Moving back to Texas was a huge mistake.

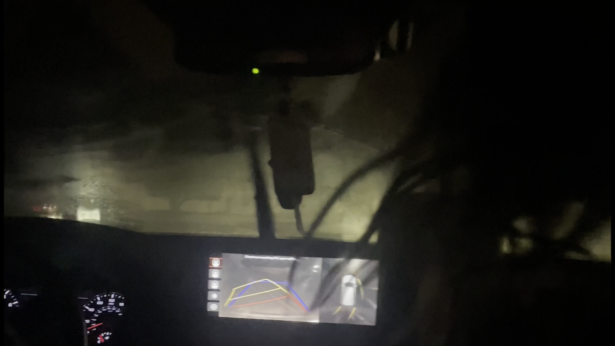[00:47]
It is nuts. You can see it right here. Look how thick that is. Borderline blizzard.